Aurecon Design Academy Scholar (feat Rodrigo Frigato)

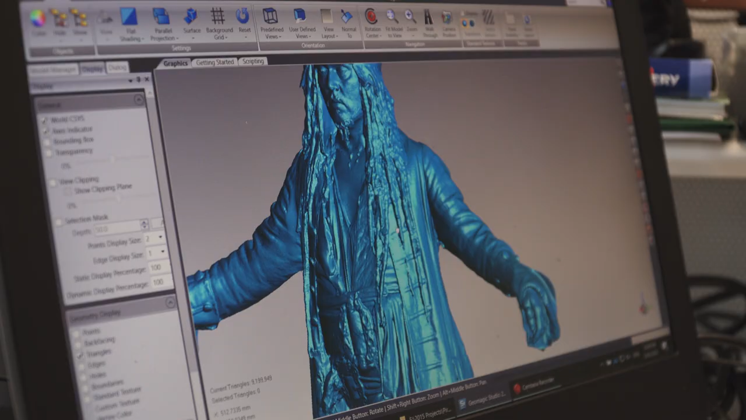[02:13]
where I had the opportunity to scan Leonardo
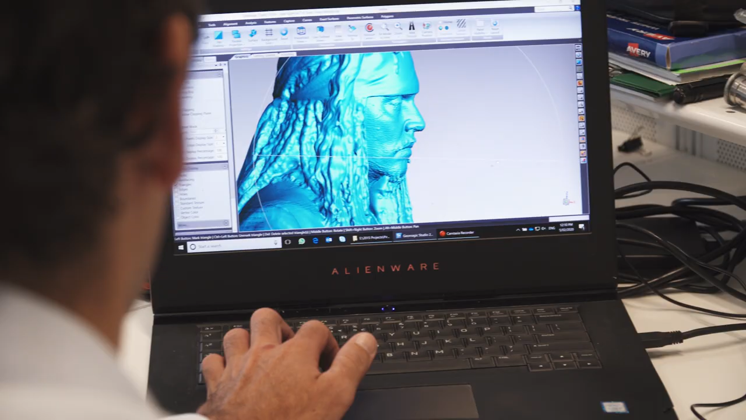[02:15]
DiCaprio Johnny Depp I've also scanned artifacts for the powerhouse museum turbines war trucks planes